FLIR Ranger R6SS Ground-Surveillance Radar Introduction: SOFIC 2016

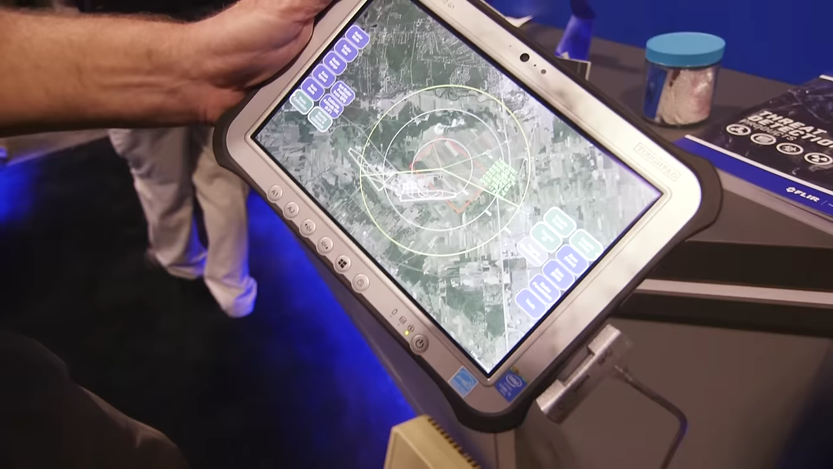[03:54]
Find out what it is about the target you want to look at. Can give you a target classification. You can set up zones. Here we have this red zone.